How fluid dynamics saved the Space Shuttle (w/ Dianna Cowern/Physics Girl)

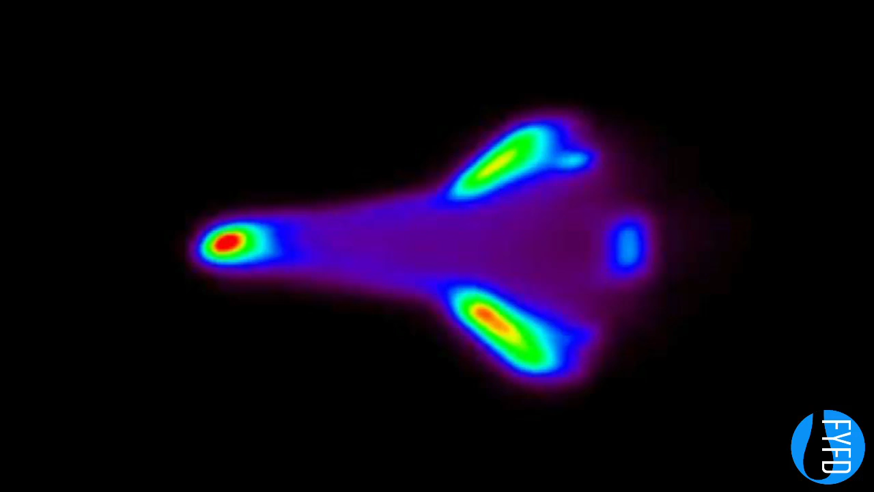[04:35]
A turbulent boundary layer on the underside of the vehicle means that it would see substantially higher temperatures than normal.